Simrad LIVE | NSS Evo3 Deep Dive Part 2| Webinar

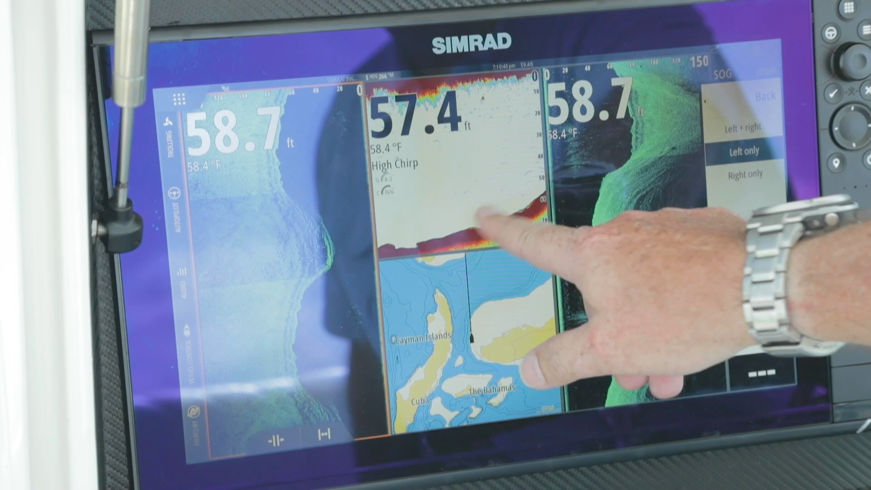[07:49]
On screen: water 58.4°F
Now I also remember, have the ability to adjust those splits. So if I think that that window's too large, I can shrink those windows.
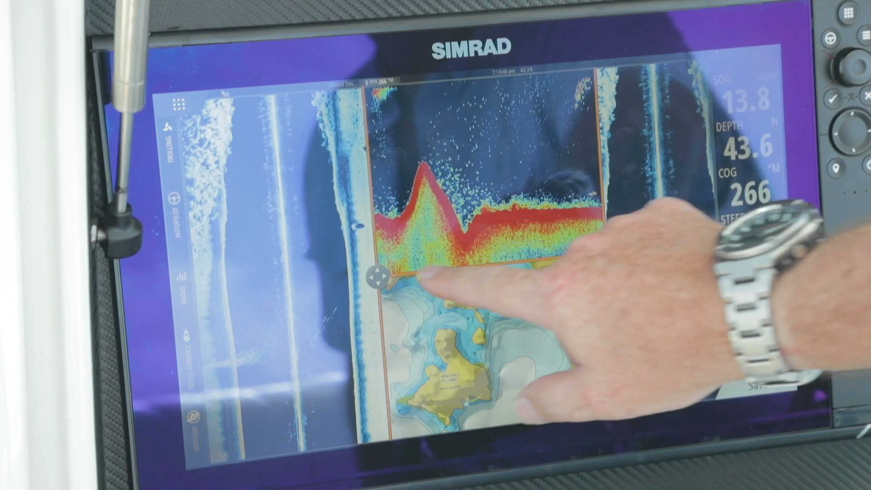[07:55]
Simply hit save and it will redraw.
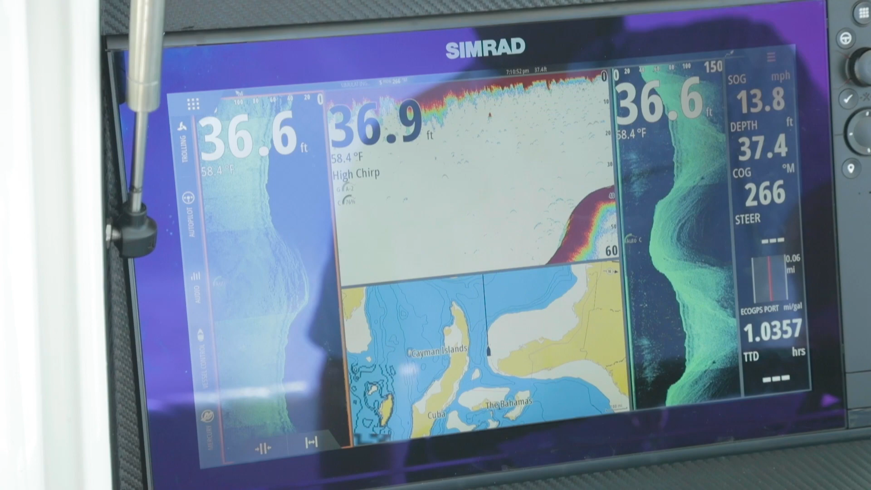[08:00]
On screen: water 58.4°F, speed 13.8 mph
So again, you have the ability to customize it and by picking left, right, you can control those windows. So we'll go back to full page.
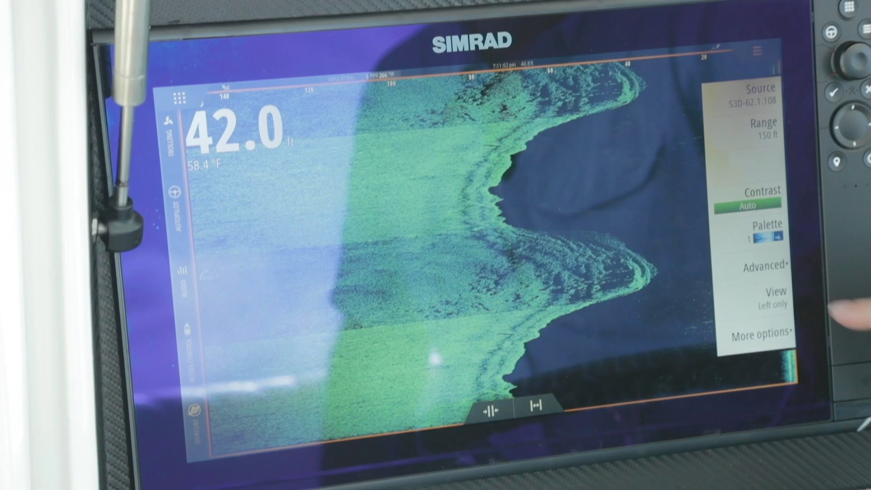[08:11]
On screen: depth 42.0 ft, water 58.4°F
Change our view back to left and right. Now in down or in side scan, as well as sonar, we again have the ability to scroll back in time. So we can go from our screen, drop a waypoint or use our autopilot and get back to that point. We also have the measure.
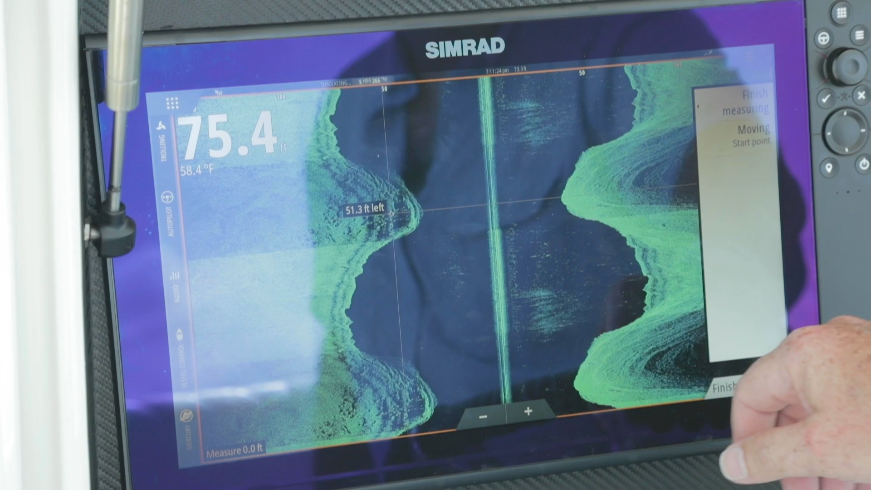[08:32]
On screen: water 58.4°F
So measure allows you to say, well, how wide is this point here? I'm going to go from here to there.
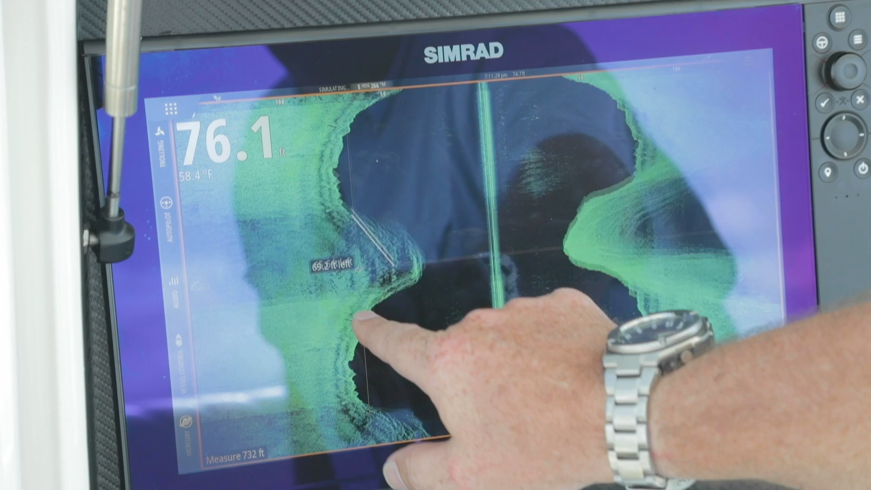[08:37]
On screen: depth 76.1 ft, water 58.4°F
So you can go and set where you want your start point,
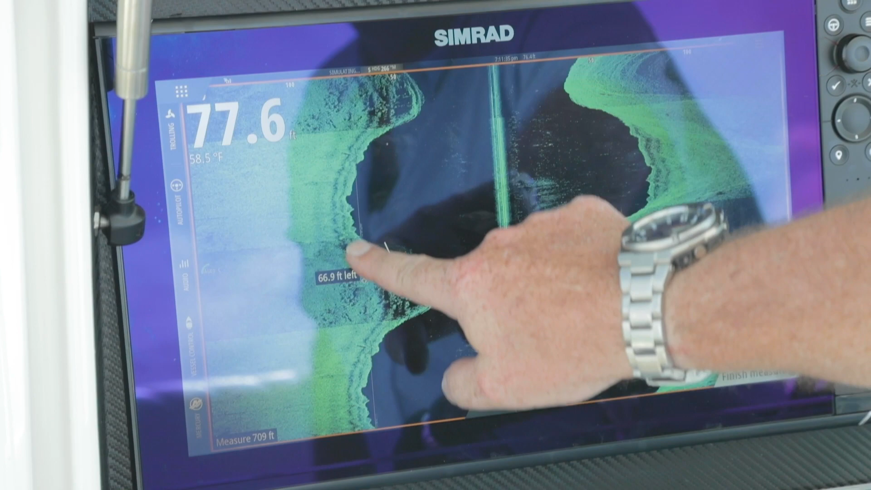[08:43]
On screen: depth 77.6 ft, water 58.5°F
where you want your end point, and you can measure anything on the chart. So we can see how high the hill is, we can see how wide it is, and again, when you're done, just finish measuring. Now you notice on side scan, unlike down scan, my cursor's right underneath my boat. But you can see here, when I move my cursor to drop a waypoint or to see something, it'll tell you how far left or right of the center line or where the boat ran over.
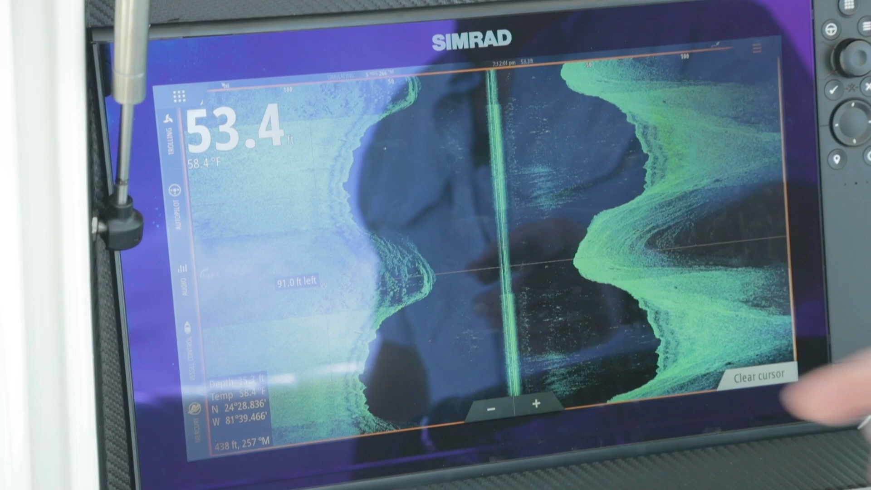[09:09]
Where that point is, it also shows you the depth and the position, how far back in your bearing. So all that comes up when you activate that cursor. And more options again, puts us into those range lines. So instead of horizontal, they're now vertical.
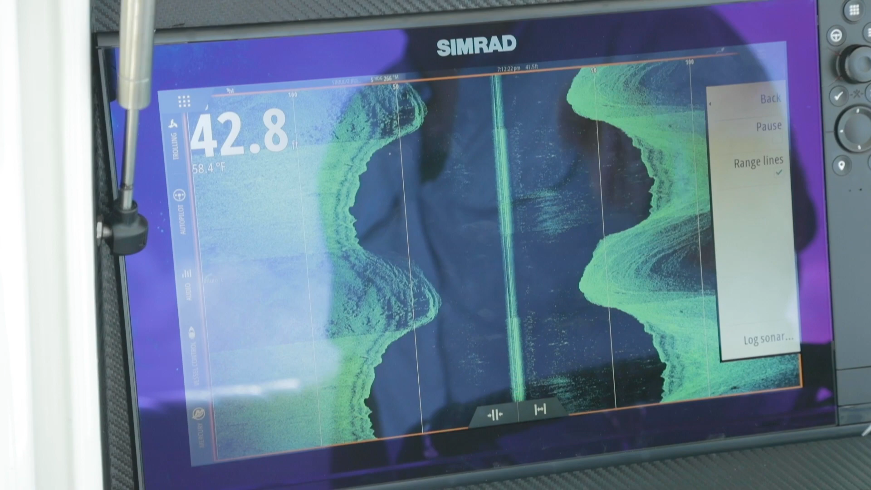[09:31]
On screen: water 58.4°F
And again, the ability to pause. So our last technology is going to be 3D.
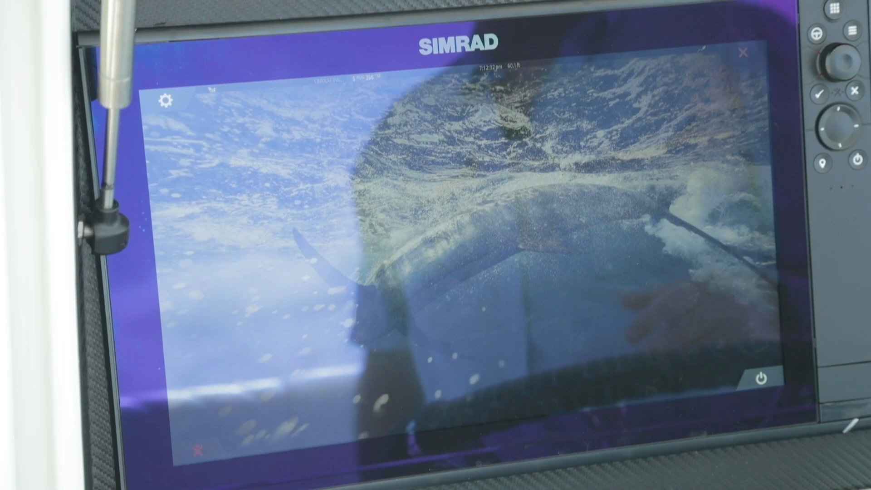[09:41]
So when we were looking at 2D, remember it was a little hard to understand because things were laying down.
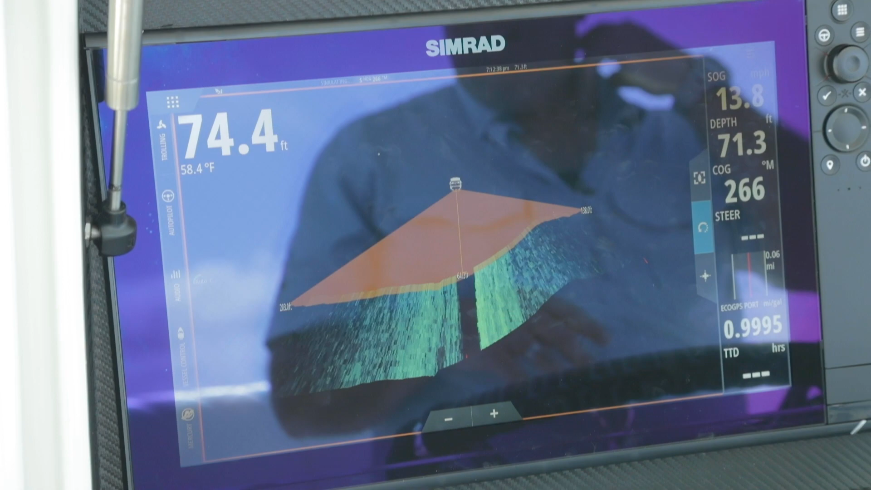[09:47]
On screen: water 58.4°F
So we weren't sure how they actually look on the ocean floor.
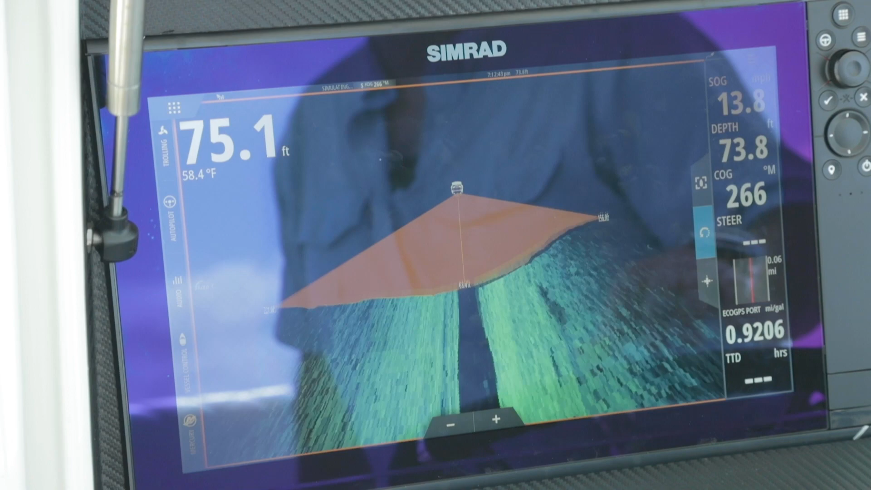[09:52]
On screen: water 58.4°F
So when we go into 3D mode, this now allows us to take our camera
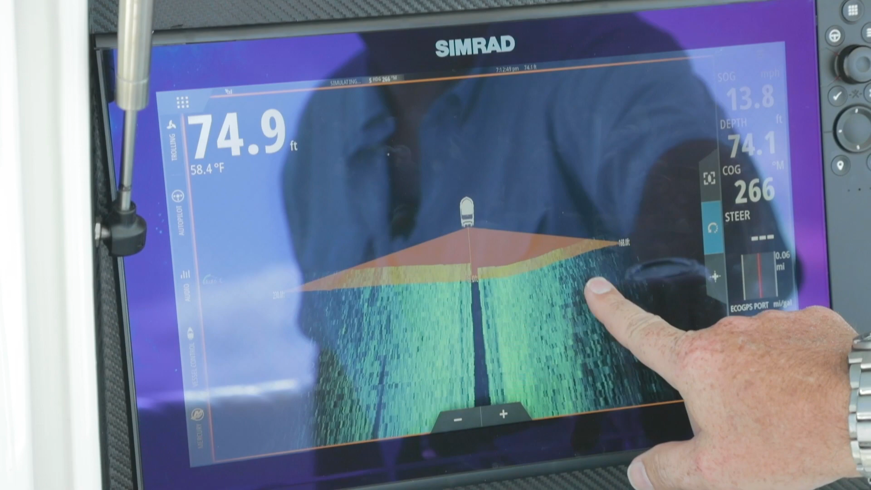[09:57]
On screen: water 58.4°F
and we can actually change our view and look around the picture.
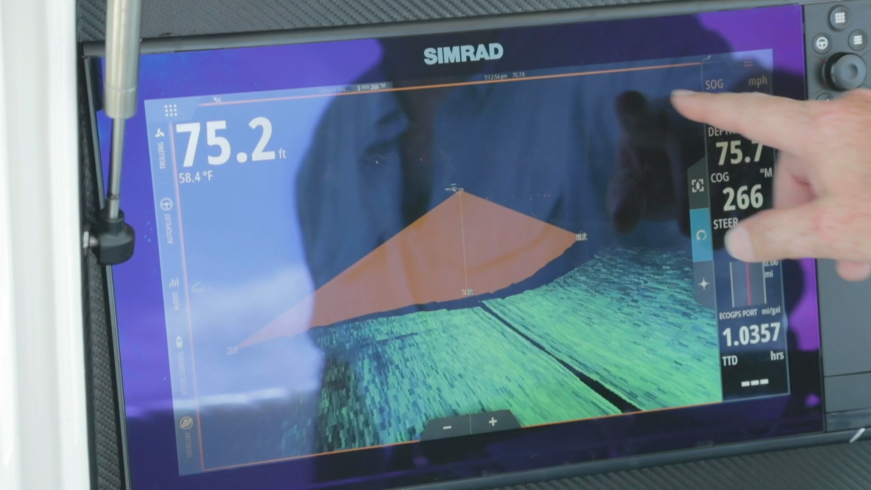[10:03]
On screen: water 58.4°F
But if you notice, the targets are now coming up off the floor and showing in true three-dimensional representation. So we're running a replay file here because we've got a sandy bottom.
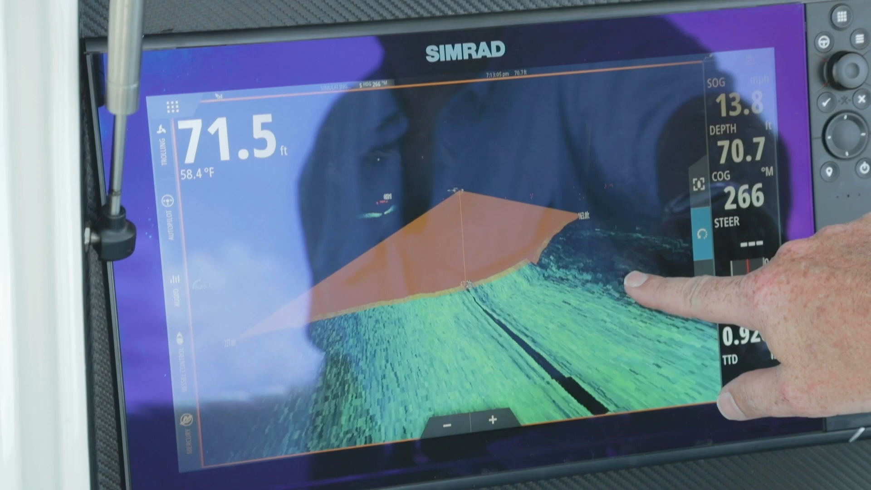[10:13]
On screen: water 58.4°F
So that's why you're seeing some of this skipping and you're seeing stuff ahead versus behind.
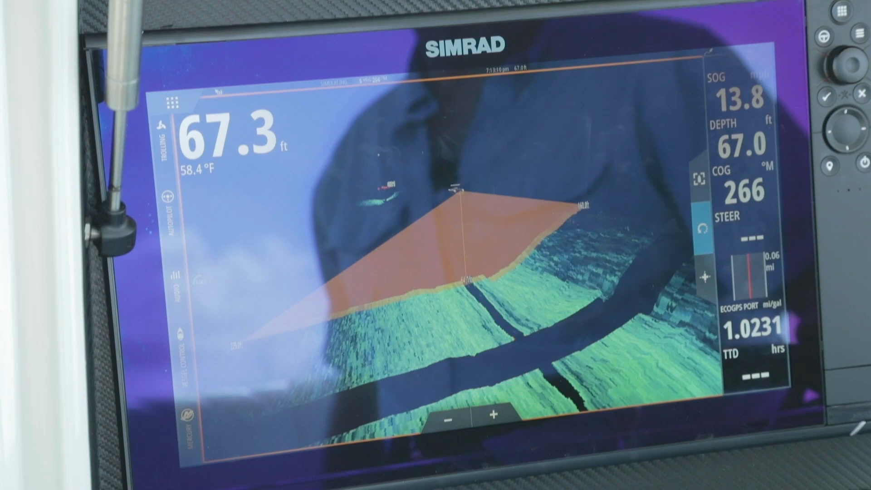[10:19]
On screen: water 58.4°F
But again, what we can do is control our zoom range in and out.
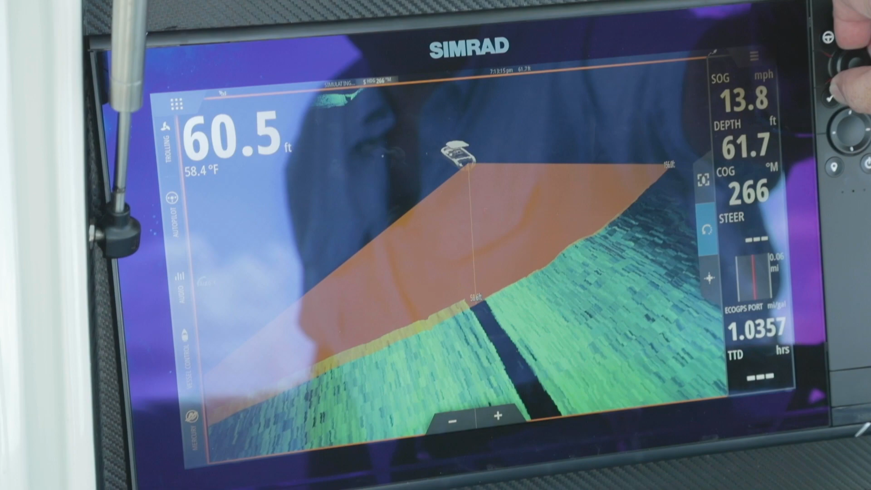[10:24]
On screen: water 58.4°F, speed 13.8 mph
But what you're also seeing is this is what the swath pattern is of that 3D view.
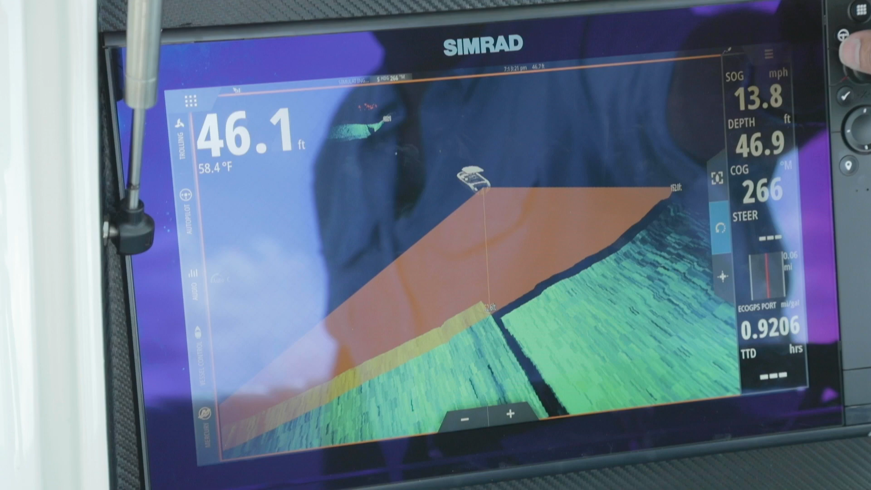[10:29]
On screen: water 58.4°F, speed 13.8 mph
So I'm looking 148,